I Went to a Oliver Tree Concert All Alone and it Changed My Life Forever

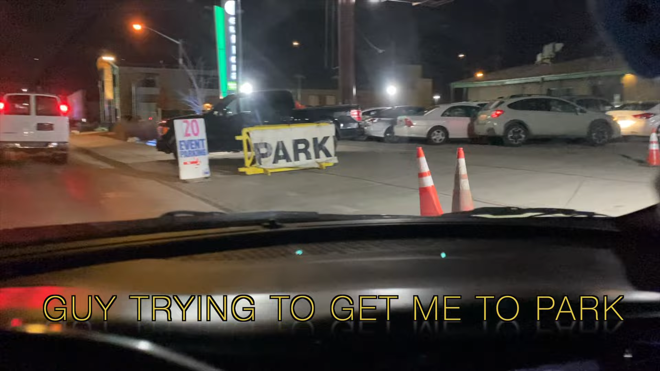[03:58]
Oh no, I'm good. I don't need no parking. Oh shit.
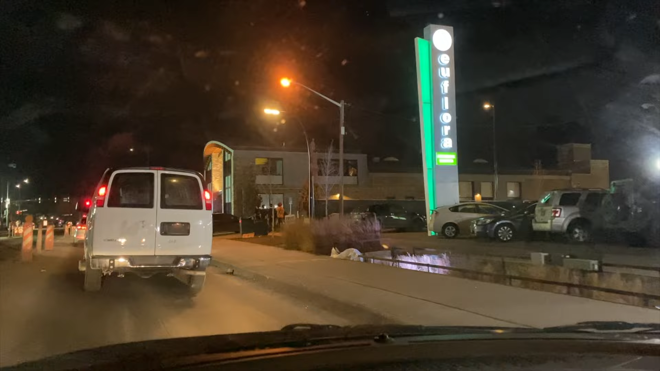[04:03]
He said park. That was loud. That man even got a voice on him. Yeah, nah, I'm not gonna park for 20 bucks over there.